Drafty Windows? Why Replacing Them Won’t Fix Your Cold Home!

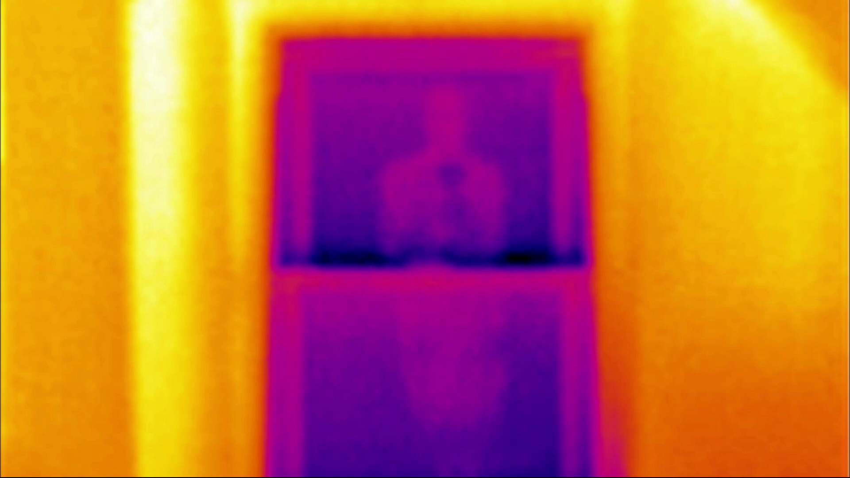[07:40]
especially with new replacement windows that have a top panel that also moves.
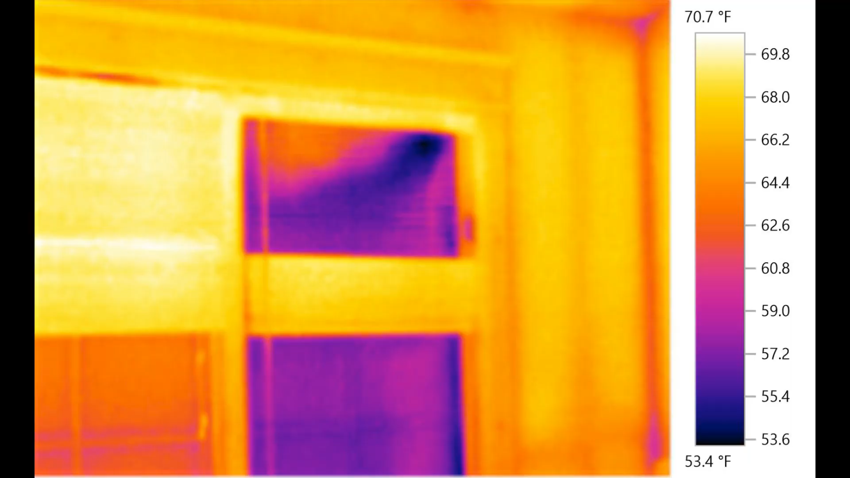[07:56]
On screen: scale top 70.7°F, scale bottom 53.4°F
Check out how the partially open window lit up compared to the other when I took an IR image.